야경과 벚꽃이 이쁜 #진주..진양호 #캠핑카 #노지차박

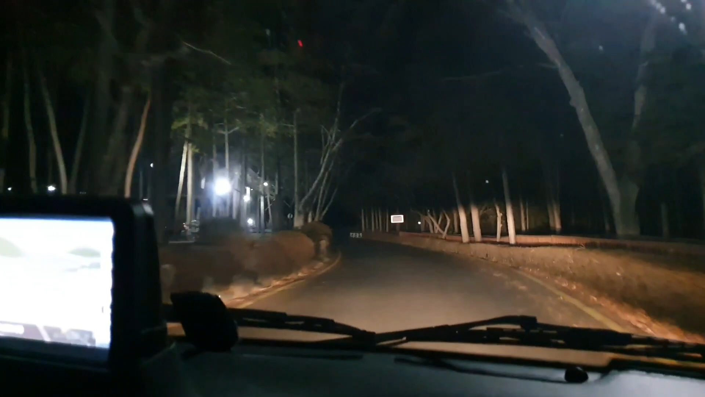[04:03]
그러니까 그때 와보고 안와봤는데 지금도 그때랑 똑같은지 어떻게 똑같다고 생각을 해? 주차장 주차장 전망대 주차장
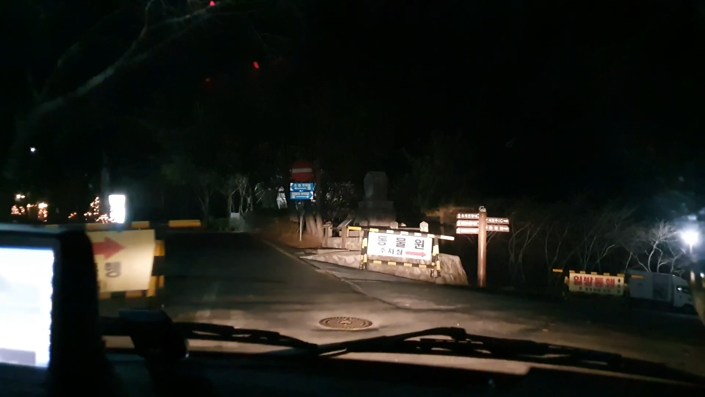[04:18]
우측 요쪽 요쪽 이쪽 이쪽 이쪽 어 오케이
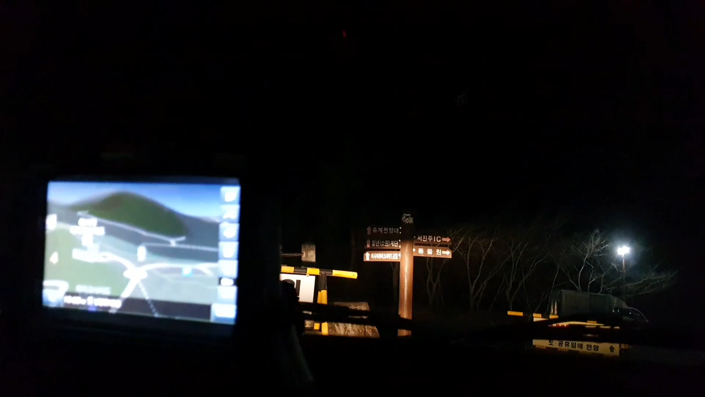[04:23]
휴게소 전망대는 저쪽이고 어 여기 주차장 아 여기 주차장 이쪽 주차장이고 오케이 앞에
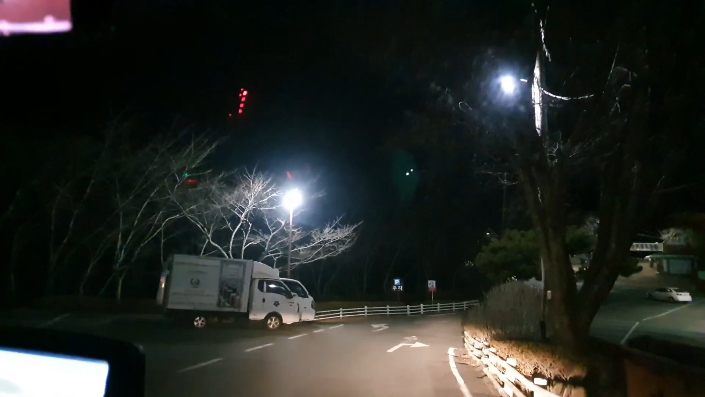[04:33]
주차장 좋다 앞에 주차장 좋다 오케이 오케이 자 혼자 응 좋다 너 화장실도 있고 오케이 좋다